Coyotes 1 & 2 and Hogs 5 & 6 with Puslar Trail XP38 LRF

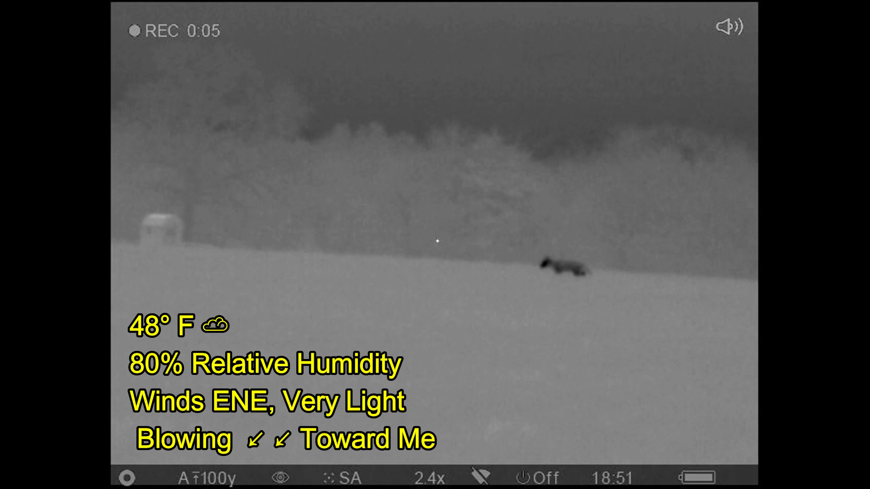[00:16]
carpet canis went hunting up in North Texas was sitting in the field that had some rooting in it waiting on hogs when I spied this coyote coming in with my IR patrol he's
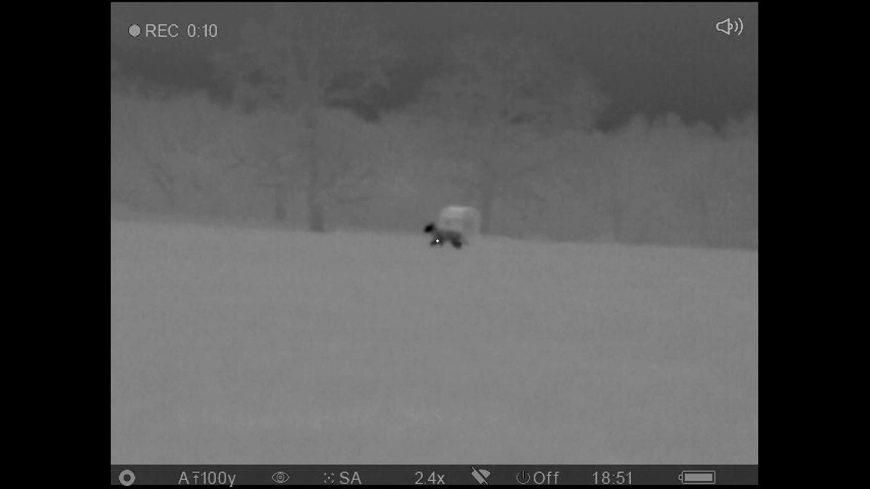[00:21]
cruising right along so I
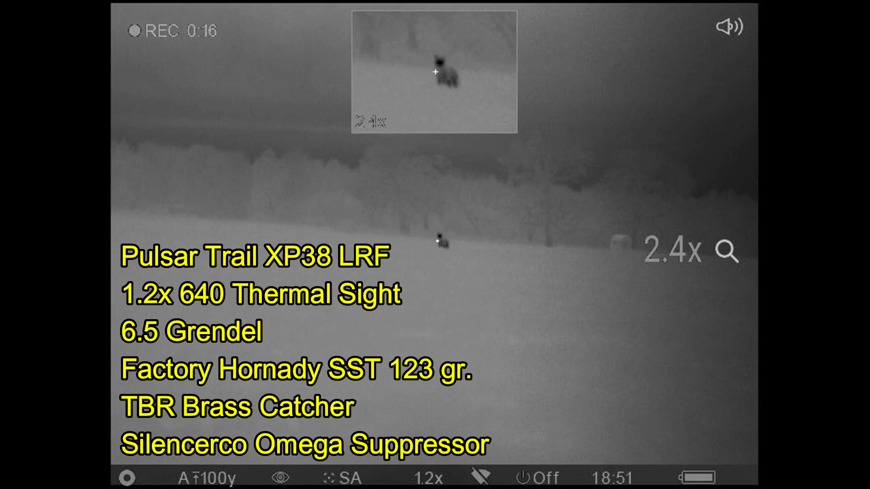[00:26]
tried doing some lip squeaking get him to stop and with my pulsar trail
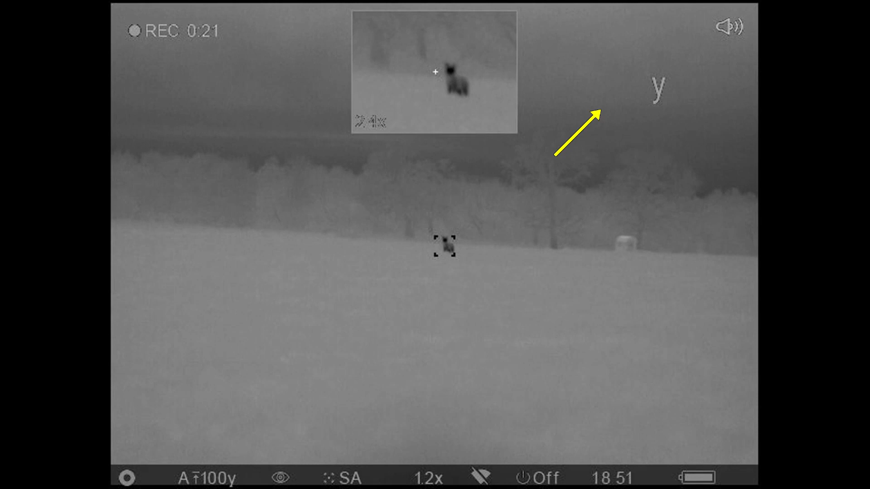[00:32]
xp-38 laser range finding I get a distance on with 96 yards definitely within my range
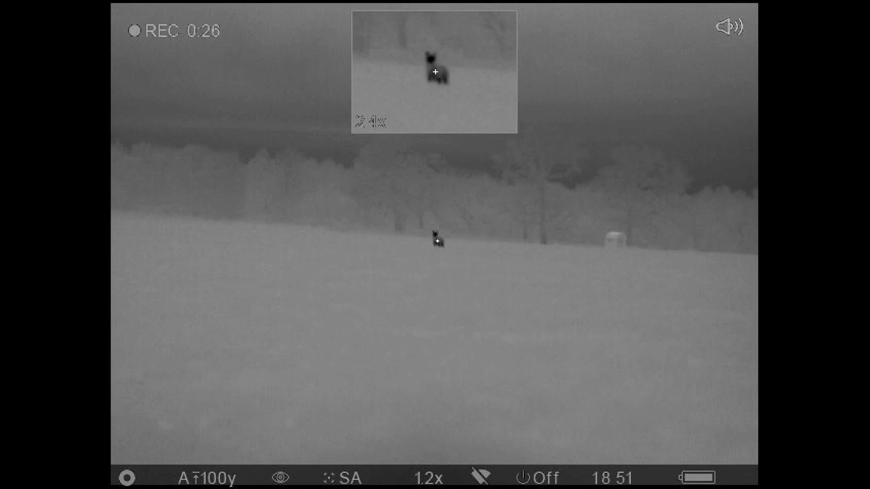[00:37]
it goes down with the shot
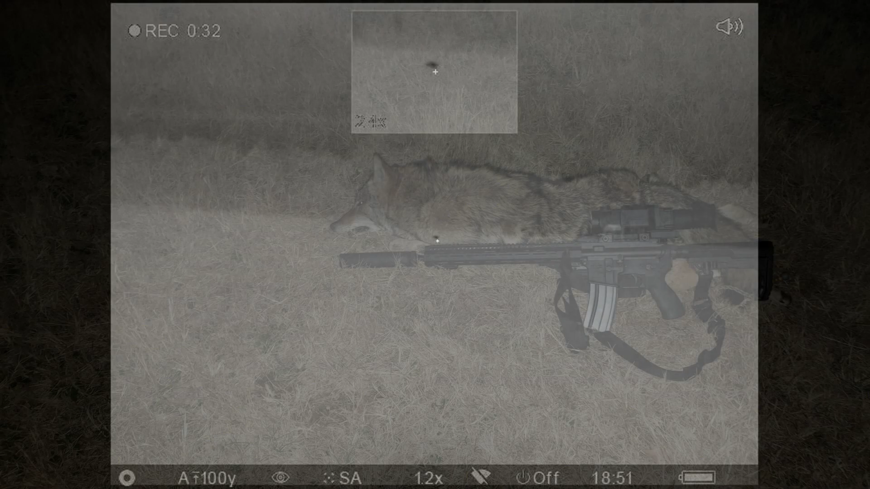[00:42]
optics provided by third coast thermal but
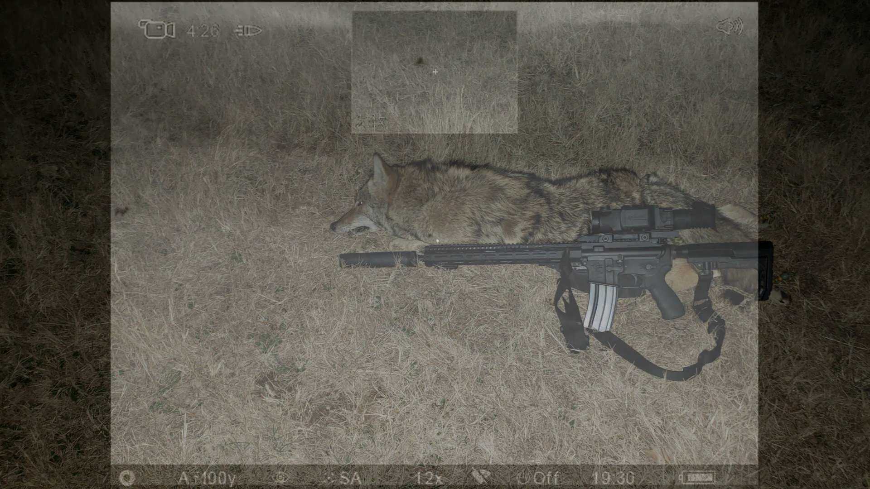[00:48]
a while later another coyote comes in and this
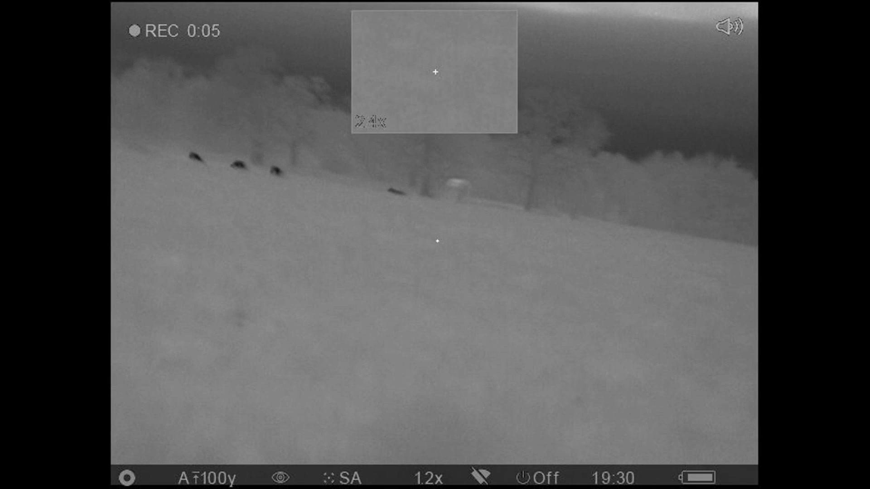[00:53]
guy's on the move so I reposition the shooting stick so that I can rotate
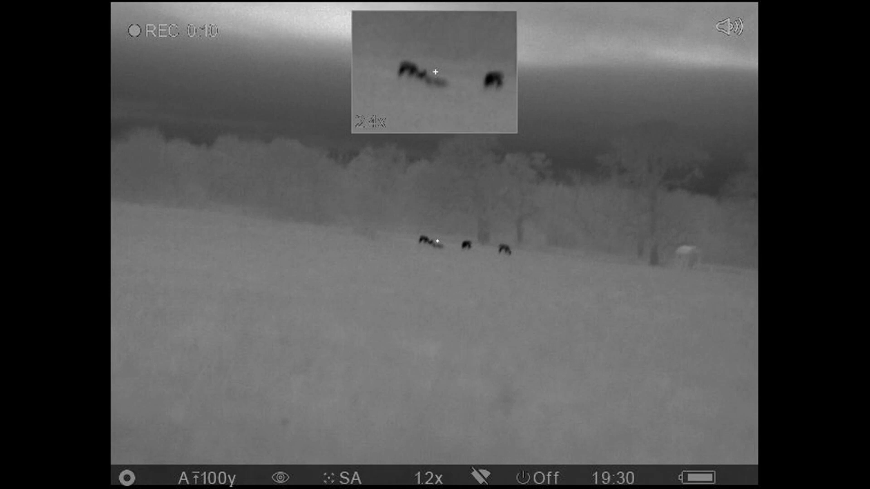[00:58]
as he's traveling by me and here I've sped up the video
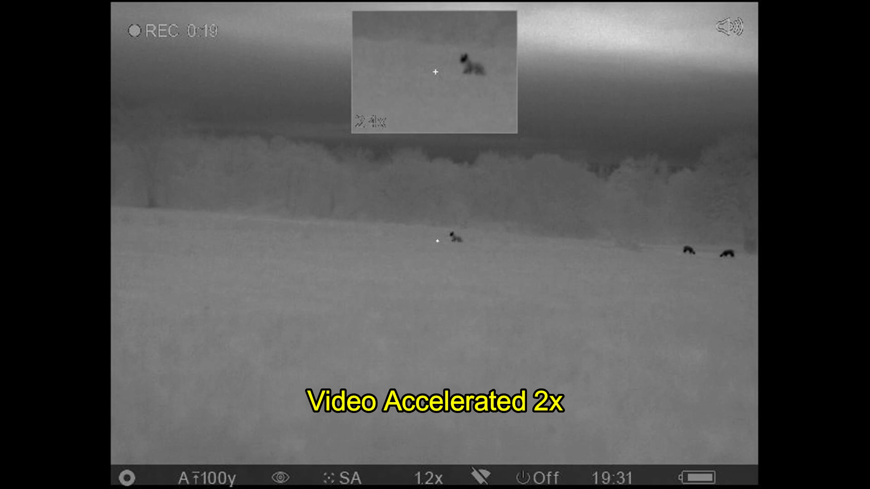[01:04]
let some of the time pass quicker get a range on him 135
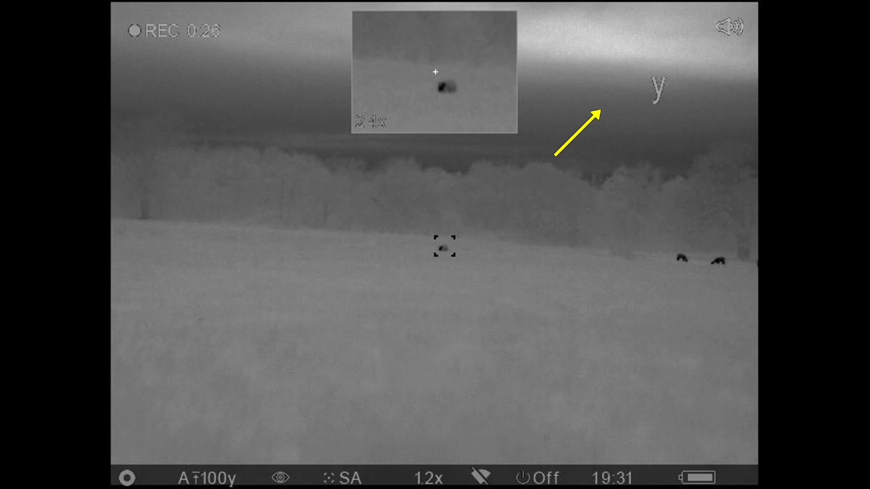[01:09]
yards be my long shot so far with this scope I
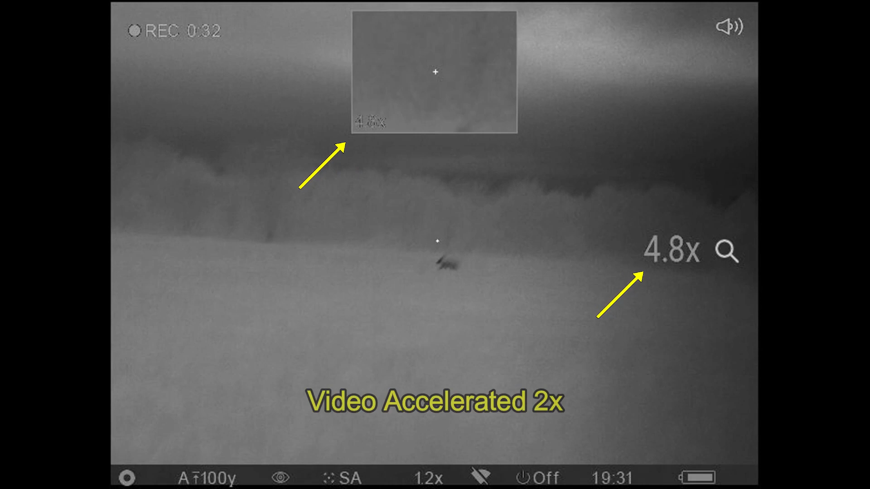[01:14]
figure I can do it increase the magnification on the picture and
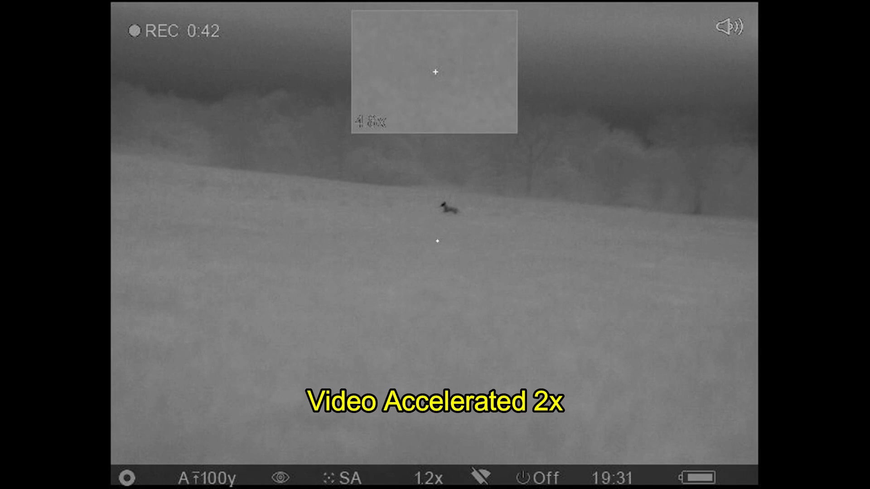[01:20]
picture that you see above and
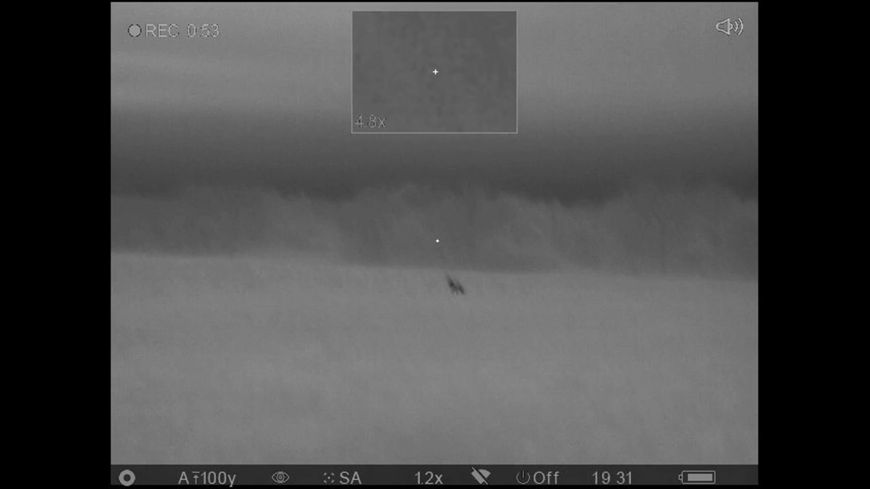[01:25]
here he stops behind a clump of grass
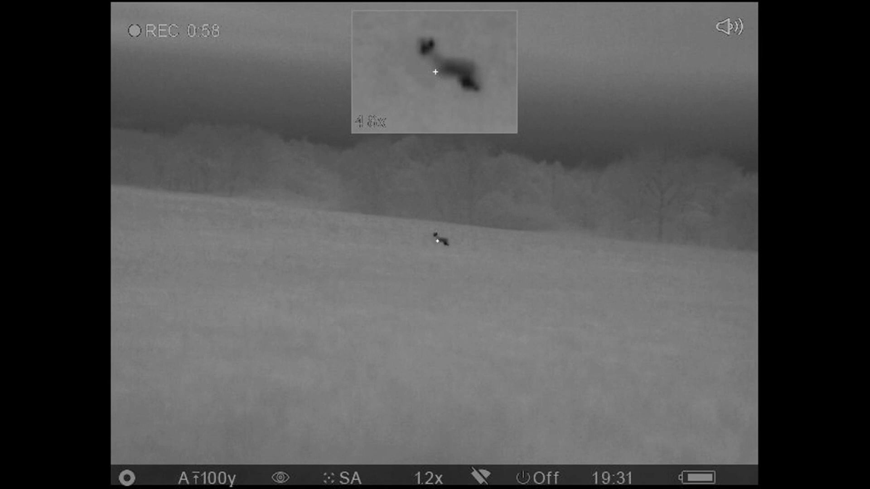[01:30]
shot through the neck and he goes down
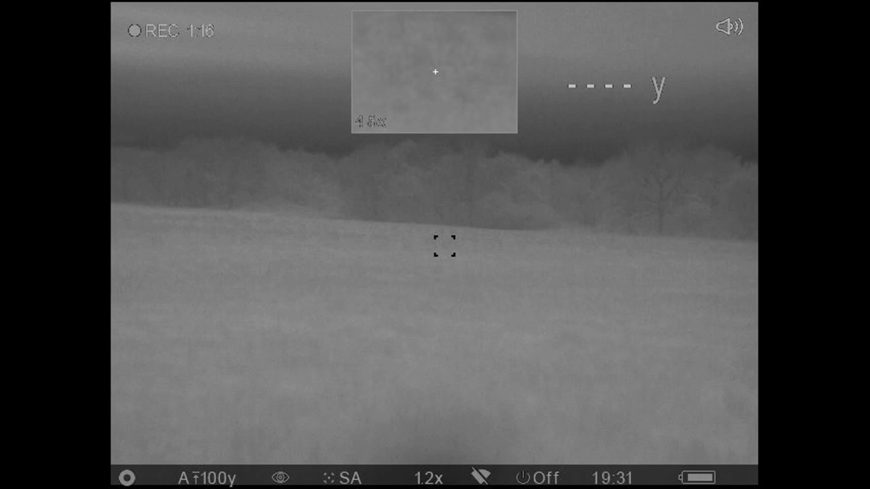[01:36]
distance looks to be about 145 yards
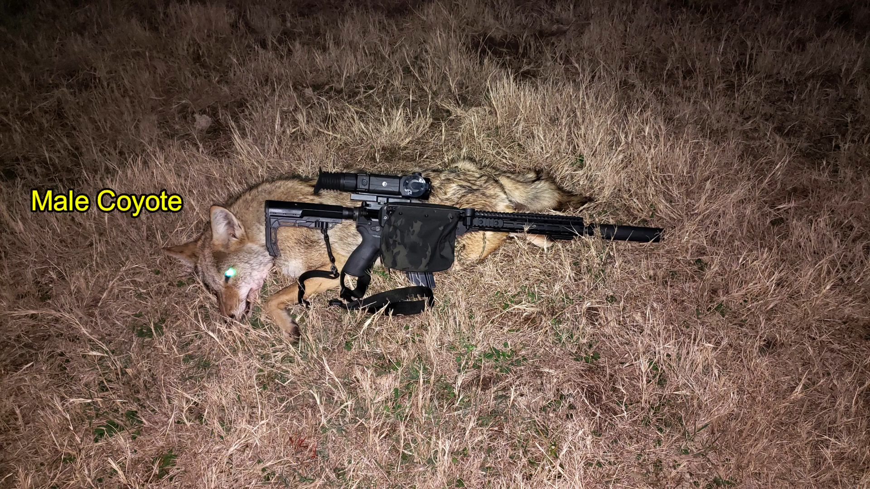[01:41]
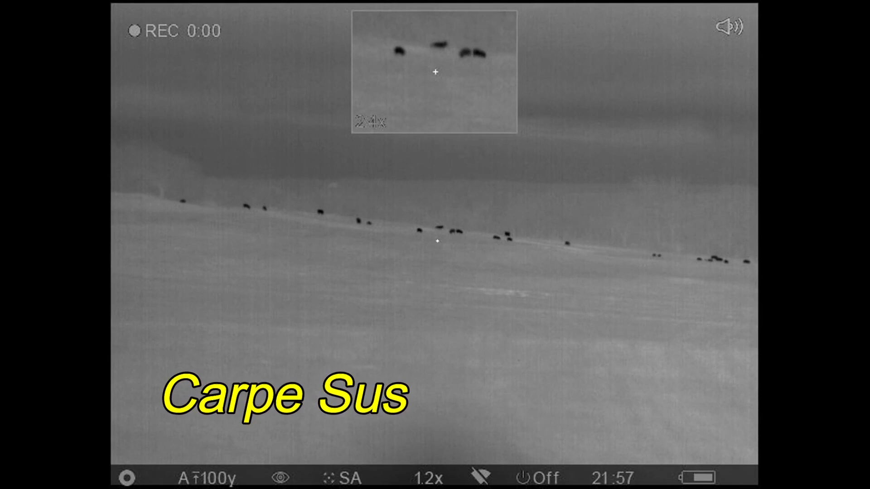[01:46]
no hogs were there but I moved on to another property and did see hogs out in the field it's a bunch of hogs with a few cattle
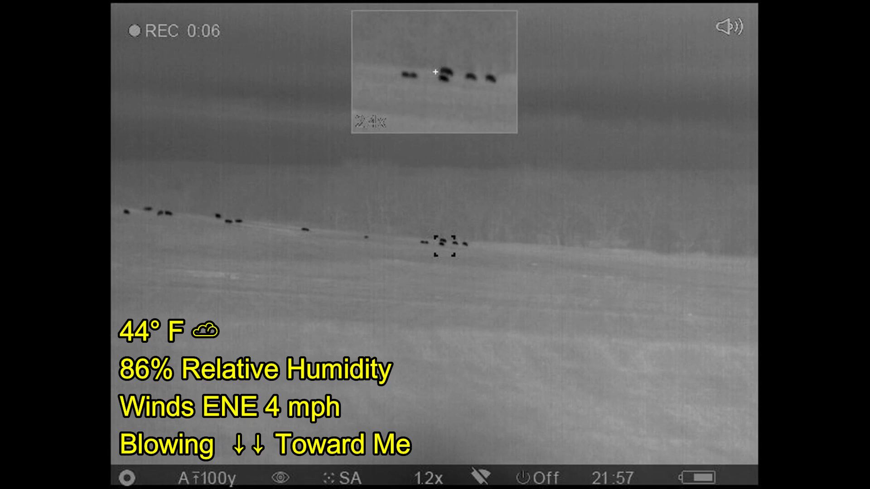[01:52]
behind them in the distance there close hogs are 386
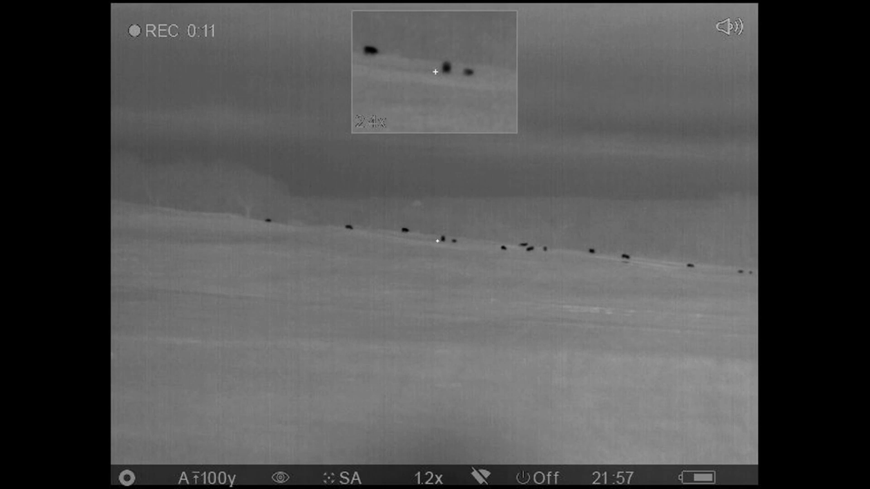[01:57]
yards too long for me to shoot so I'm going to stalk on in and as I'm coming in the hogs
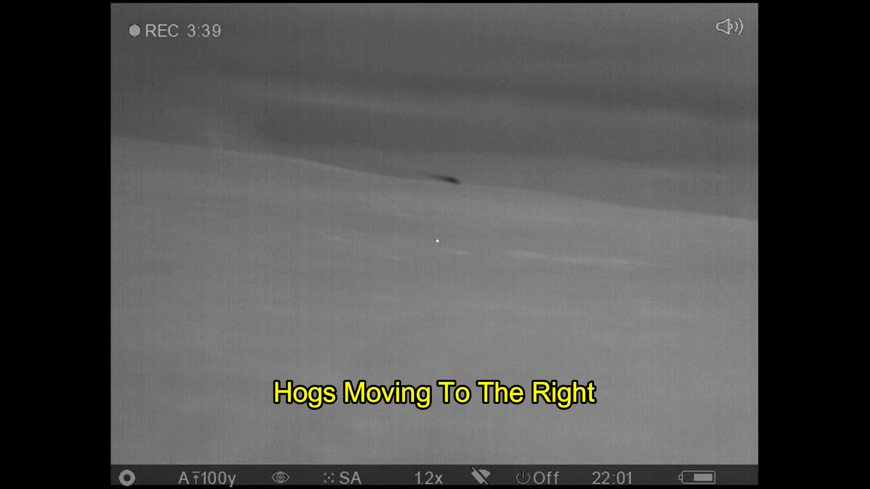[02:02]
are slowly moving off to the right got this big hog coming in off the hill looks like all the hogs probably came out of the trees off to the left